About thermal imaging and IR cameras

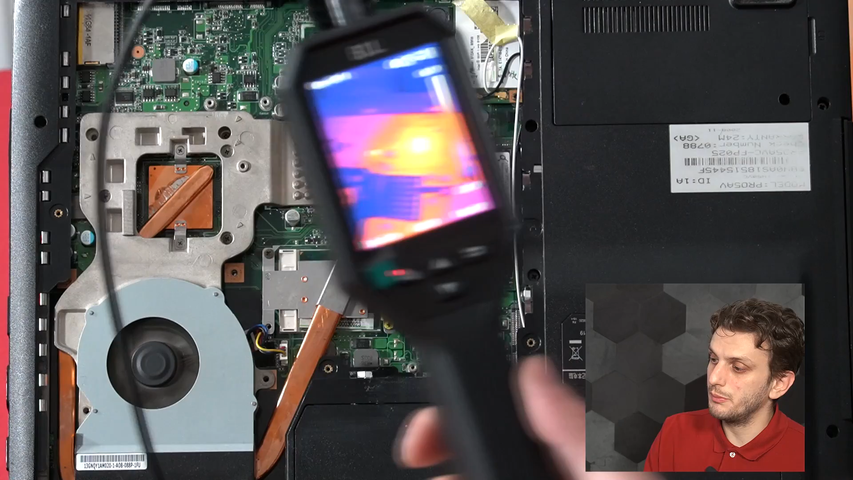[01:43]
This offers a non-contact measurement method that allows you to make quick temperature measurements and scan a wide area in a really quick fashion.
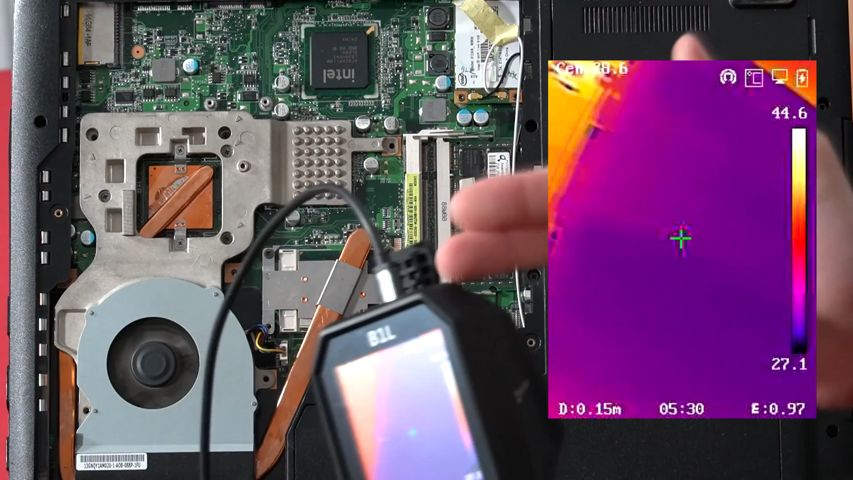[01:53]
So to perform this recording I've connected the HIC Micro using the USB to the computer and I'm recording the video there. So the data can be later analyzed.
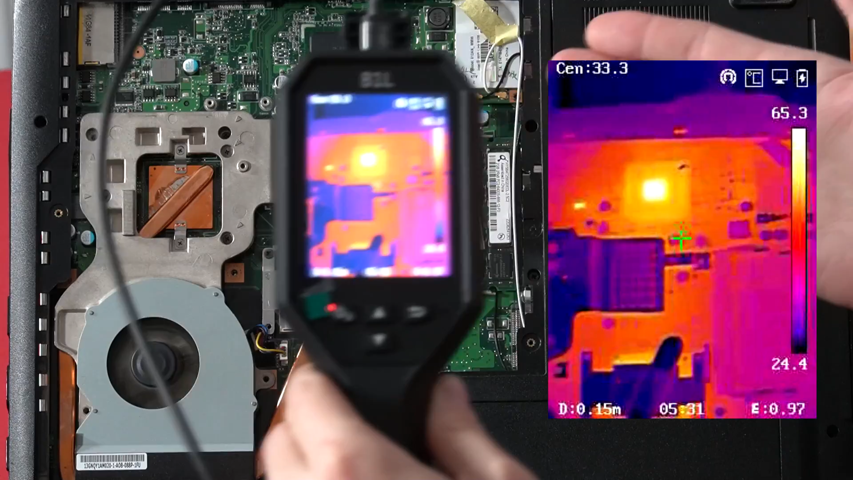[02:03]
So this way we can scan large areas and quickly identify any points of interest. So for example this component right here which seems to be quite warm. But there's a catch.
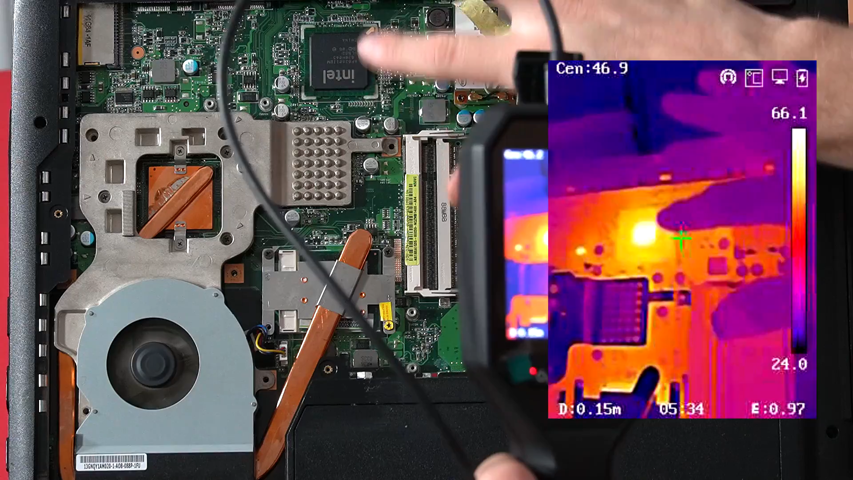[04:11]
If we look at this board we have things like this IC that has a very matte surface so we can get a reasonably accurate measurement on it. But then we also have surfaces like these metallic parts so this heat pipe and the various shielding elements. So although these look extremely cold that's only because we're seeing the reflected temperature rather than the emitted temperature. So these are elements that have very low emissivities and well depending on how I wave my hand around
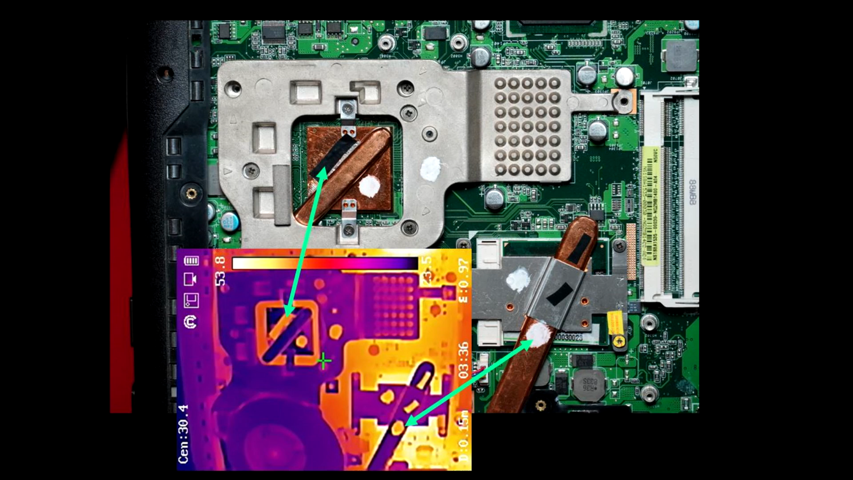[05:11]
So one common way is by applying materials with known emissivity coefficients like electrical tape or just painting everything with a thin layer of non-conductive paint which again has a known emissivity coefficient. But if you don't want to do that at least be aware that the emissivity factor can induce some really large errors if not correctly taken into account.
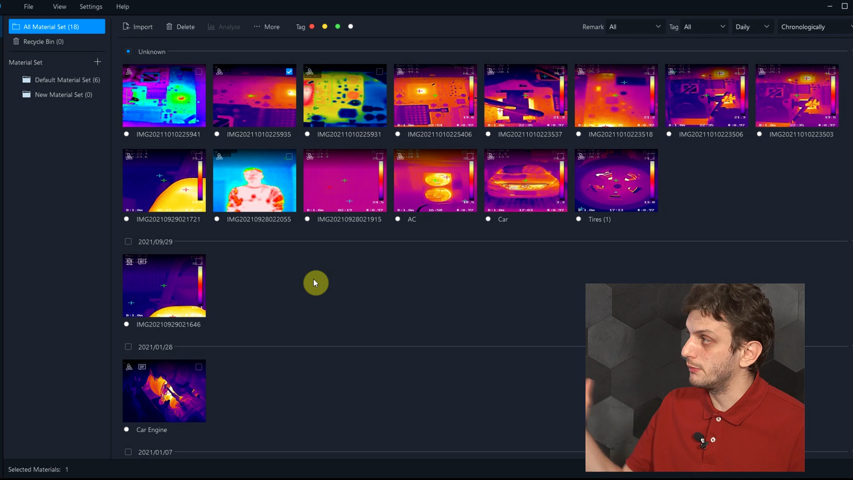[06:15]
For this Hikmicro offers the Hikmicro analyzer software so with this you can post-process your formal images and set things like global environment temperature and humidity as well as for each of the analyzed points you can set individual emissivity values,
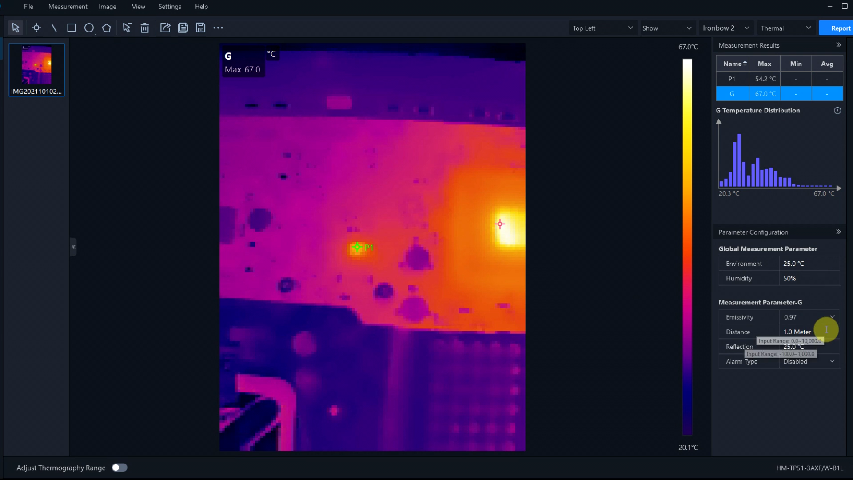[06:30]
On screen: scale top 67.0°C, scale bottom 20.1°C
distance from which they were measured and what temperature is being reflected by those surfaces. So after you've taken all of your infrared captures you can edit them at a later time and thus obtain your best possible measurement results. So why even bother with the thermocouples?
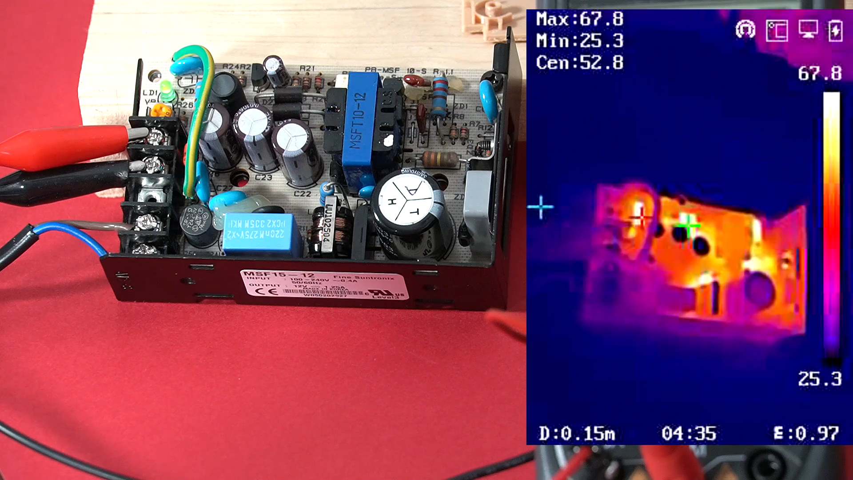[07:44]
well we can see our diodes here are really warm, we can see the transformer well it's not that hot but the hottest components are well this resistor and and this resistor and well these other two resistors.
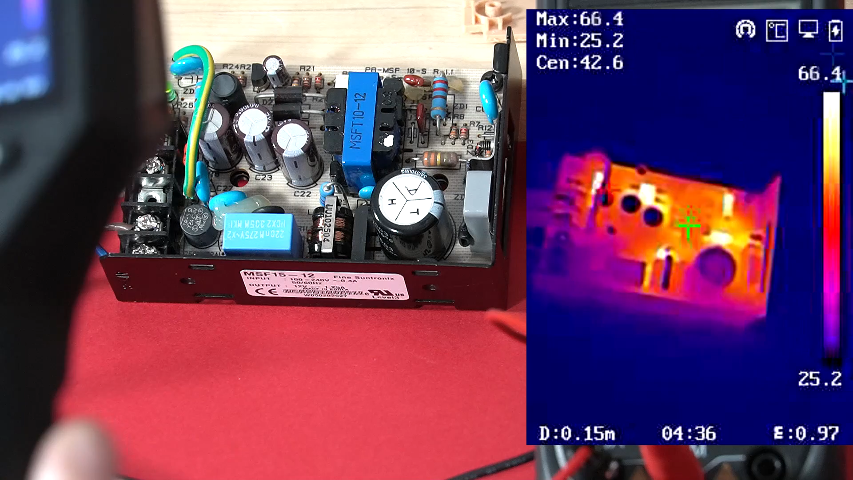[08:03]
On screen: max 66.4°C, min 25.2°C
So honestly I don't know what the purpose of those components is but those seem to be the hottest components on the board.
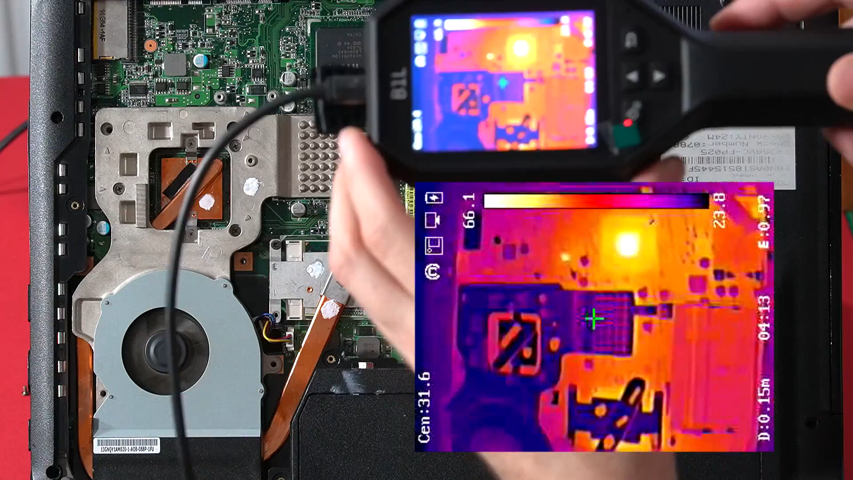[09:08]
So we can quickly confirm it using the infrared camera we can see that this IC right here is one of the hottest components on the board. So we can proceed to measure it with a thermocouple. But where exactly should we put it?